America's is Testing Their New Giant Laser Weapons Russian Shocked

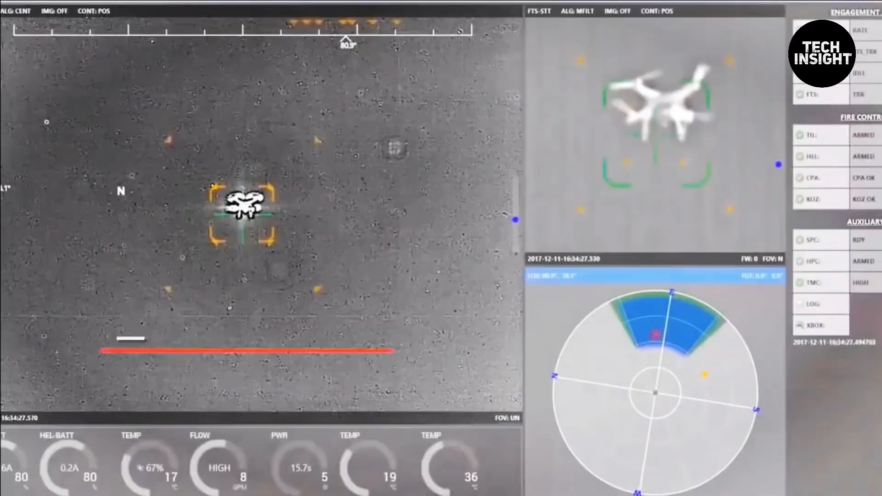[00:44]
dghelws the weapon is billed as a protective
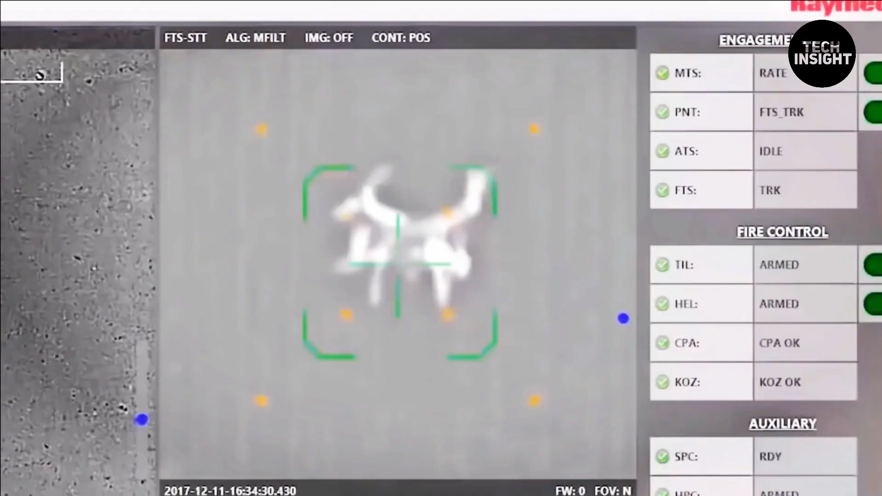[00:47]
tool
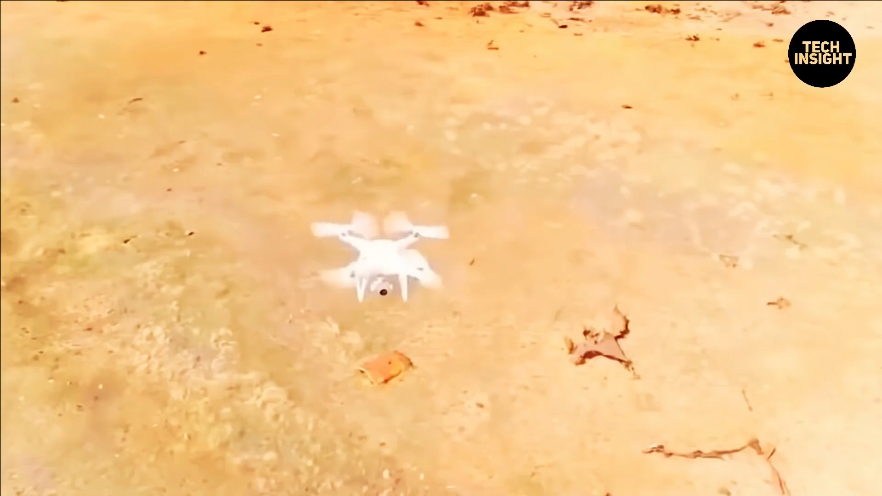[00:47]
a kind of defense between soldiers in the field and weapons
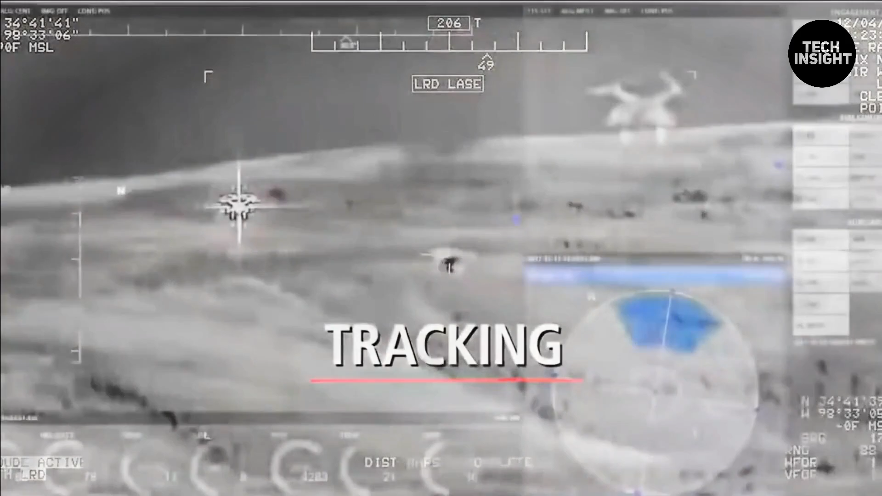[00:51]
that mean them harm by focusing a powerful beam of light steadily on an object the laser can burn through it given enough time and enough power